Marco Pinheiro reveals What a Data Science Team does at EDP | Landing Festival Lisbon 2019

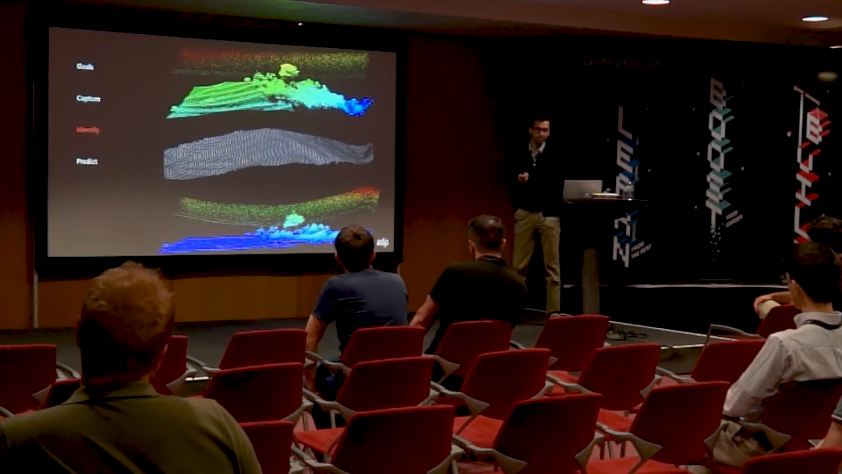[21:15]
and then the difference between those are the height of the points. And maybe they are important. You know, we know that the power lines are over some height, so it's important also these features.
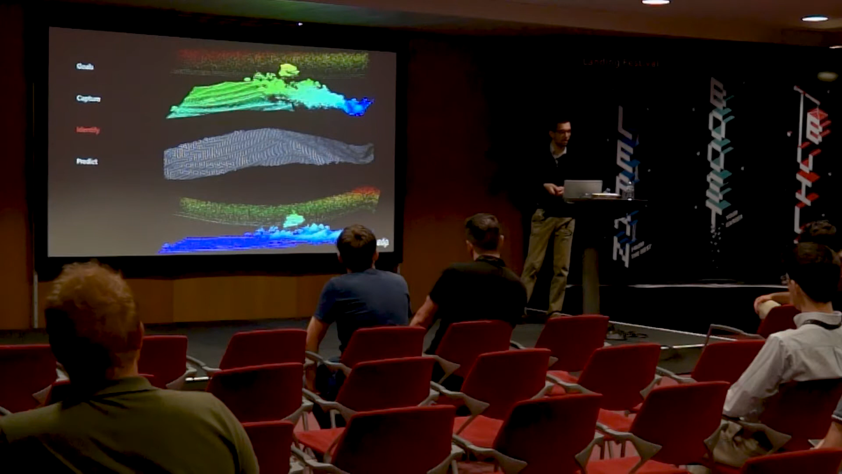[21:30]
Another thing that is important, and maybe is more the most important,